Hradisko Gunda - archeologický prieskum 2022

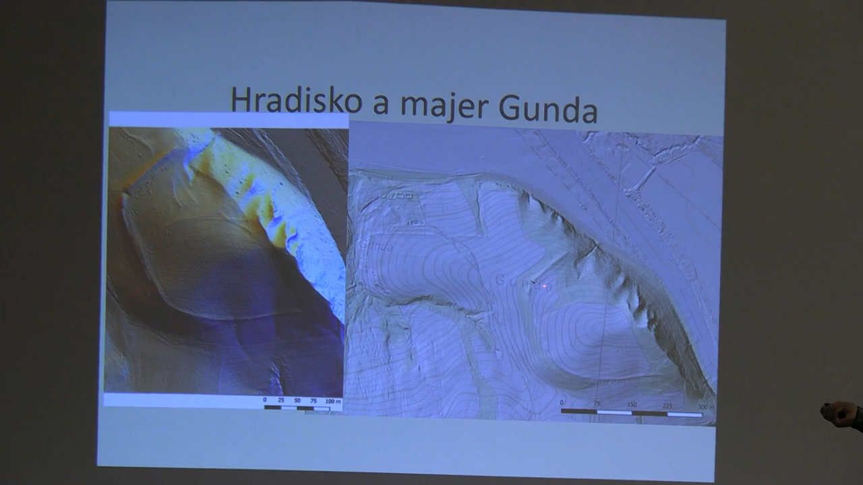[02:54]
Preto sme sa rozhodli v tom roku urealizovať archologickú sondu v priestore predpokladanej rámy a takto západné časti hradiska, u ktorej sa potom dajú strany. Tu máte pekne zobrazenú v teréne tento tu prieraz. Je to, že identifikovať, či ide o prieraz toho hradiska pre nejakú lesnú techniku alebo plnohospodárskú techniku v minulosti alebo ide o možnú brán ako vstupnú bránu do hradiska. Ešte na tejto hradovej sníky ako spracovania môžete vidieť samotno aj tu zástavu dvalova, ako sa ako je ten terát farovaný.
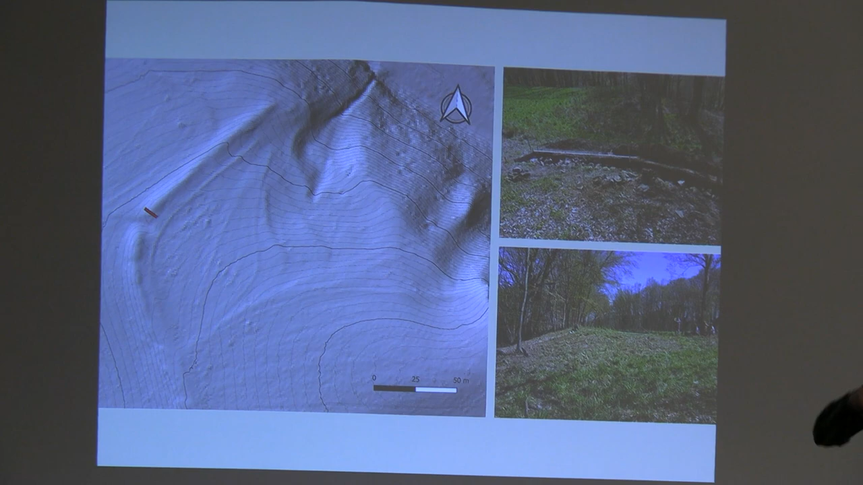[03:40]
hladný bal, v niektorých miestach vo výške už zachovaný aj na 2 metre a v širke už rozkladnutý malo aj 5 metrov. V severnnejšej časti ukladnú sa. Tu máte už fotografie ako vyzerá ten terén priam na mieste u miestne tento sonný. Vidíte v rovinu
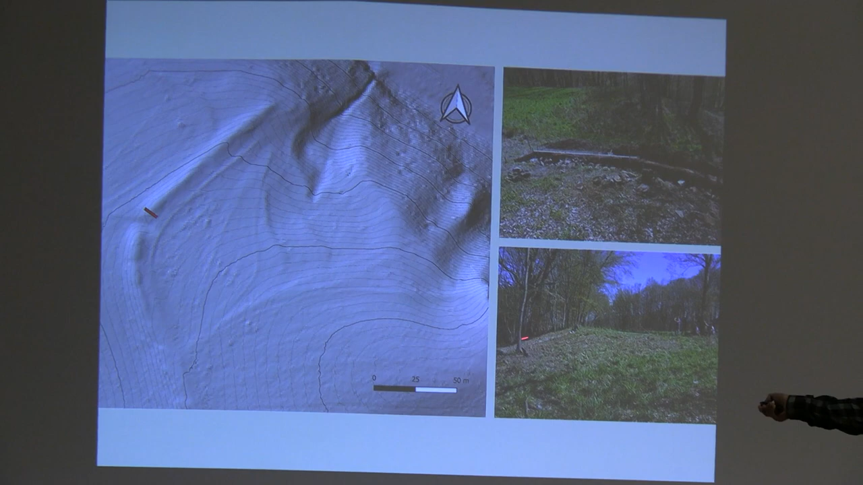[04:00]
tento vrch pol, ktorý je vál.